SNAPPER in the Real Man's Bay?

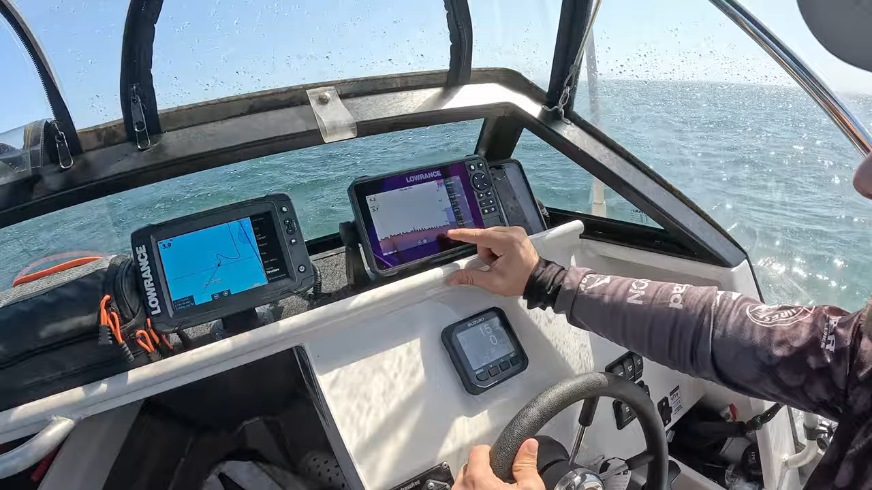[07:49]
Just got the sounder zoomed in at the moment on the sea floor, and we're looking for some arches that, you know, at least a meter high or just under a meter.
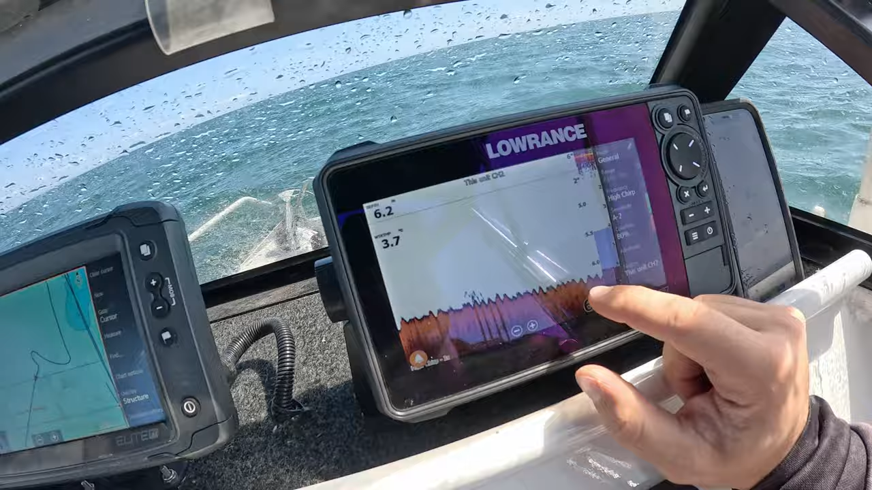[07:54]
So you can see it's 6 meters. We want to see something going up to from 6 to 5.
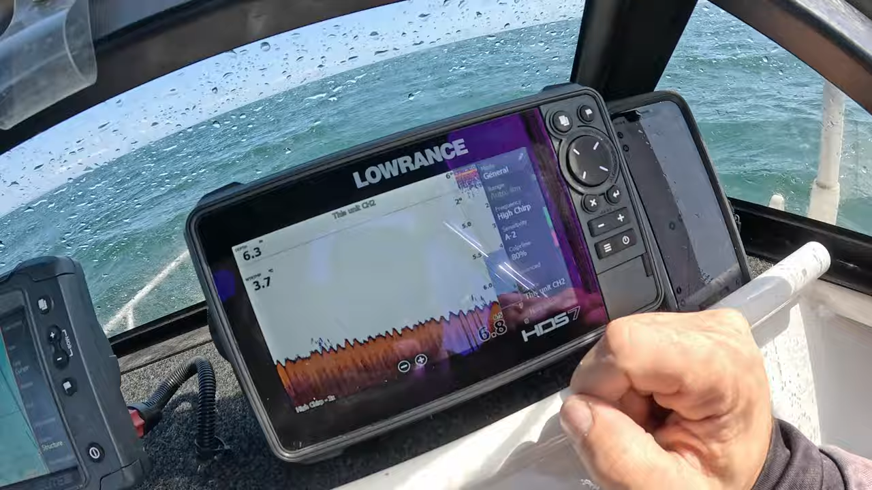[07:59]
So you're small, that could, few that small be, arches that could there.
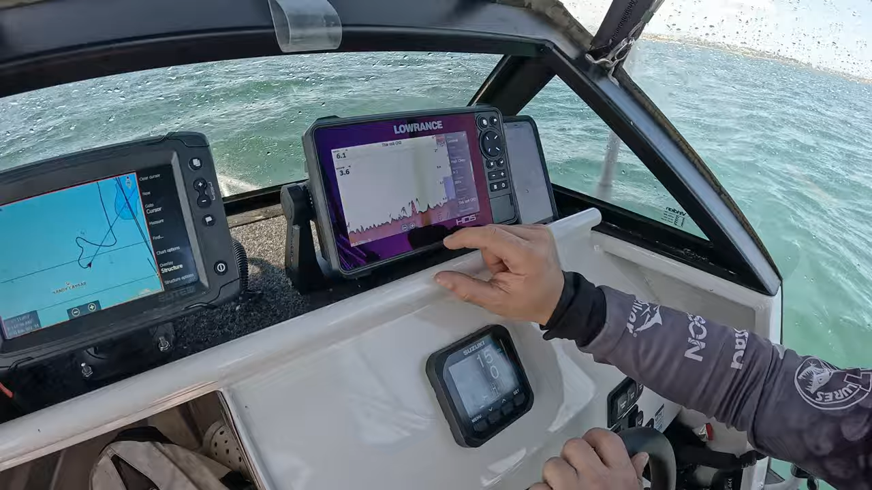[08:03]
Be a few stacked up on top, but nowhere near as big as we need them. We're not worth stopping on that. Turn it on! It's on.